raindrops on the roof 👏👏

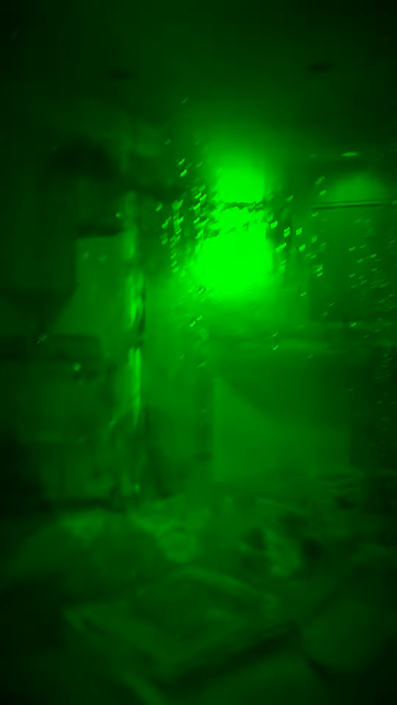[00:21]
it's raining so Simal can't go outside
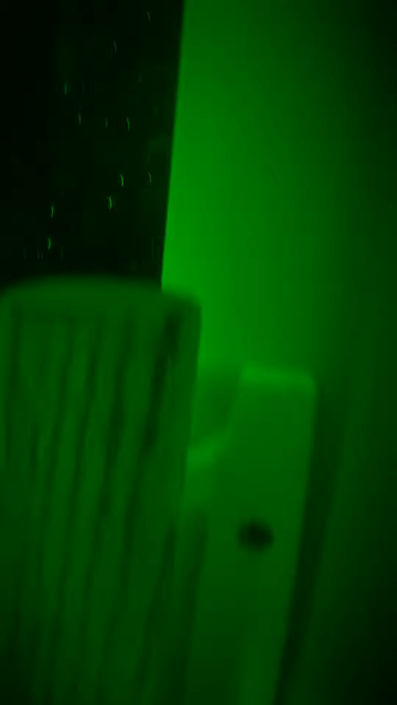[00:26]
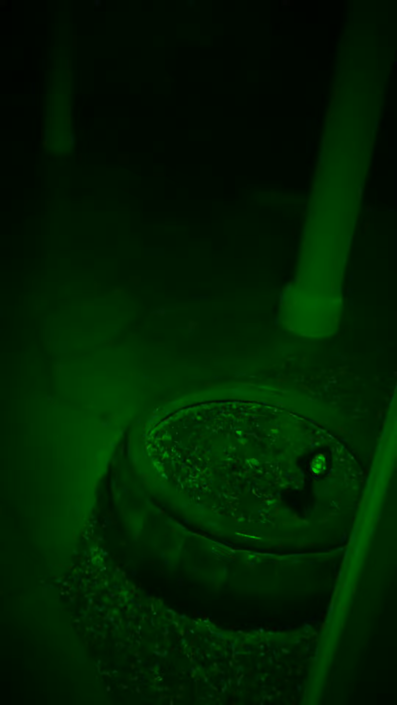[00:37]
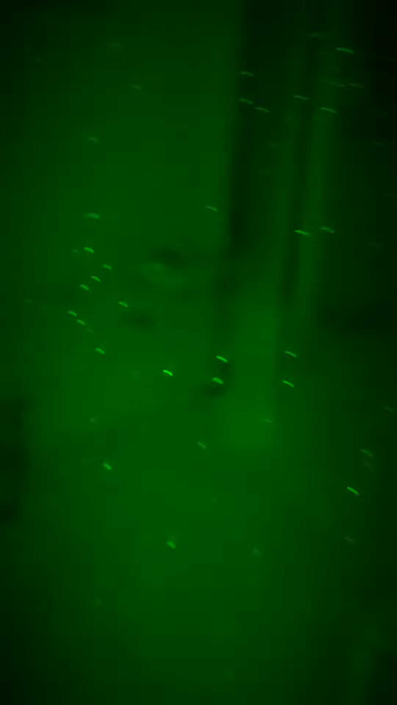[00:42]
you can't go outside Simal raining